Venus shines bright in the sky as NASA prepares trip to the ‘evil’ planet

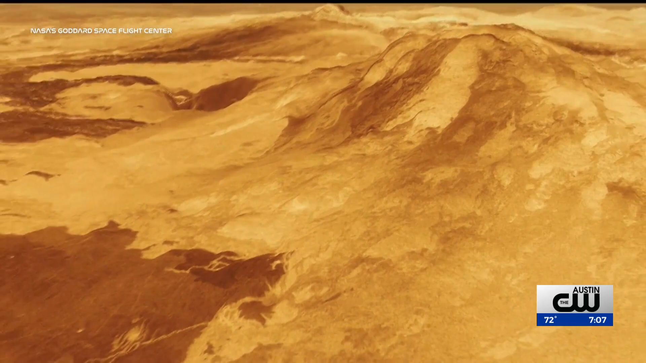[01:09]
We've never seen the surface of Venus in the mountains before.